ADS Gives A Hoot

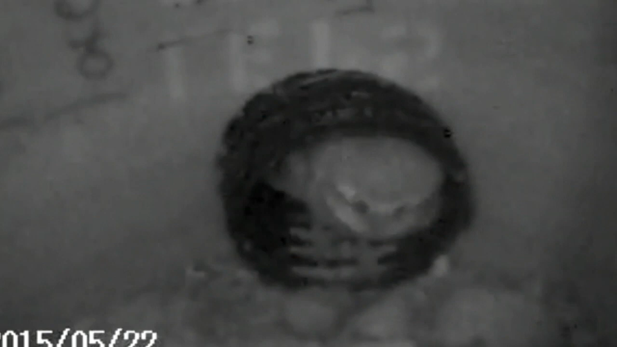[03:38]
They have a camera tube for a special camera that can actually go down into the burrow and actually watch the owls with infrared light.
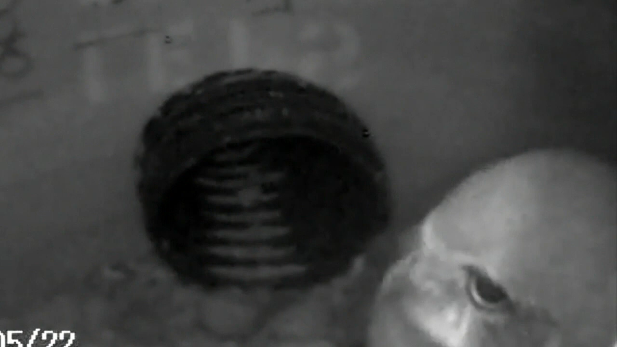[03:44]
Okay. And some of those videos are online.